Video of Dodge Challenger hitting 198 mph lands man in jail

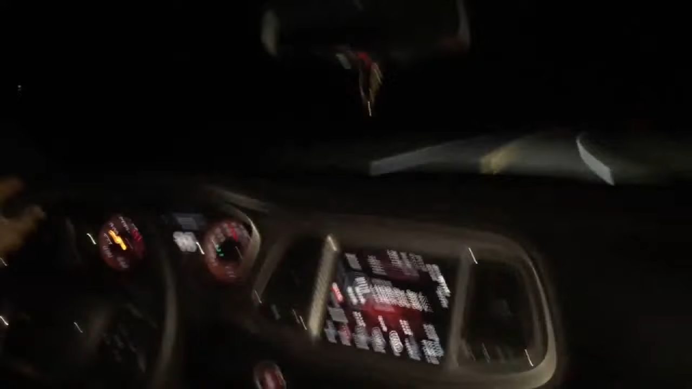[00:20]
It looks like a scene from Fast and Furious. That's 22-year-old William Jefferson behind the wheel of that Dodge Challenger.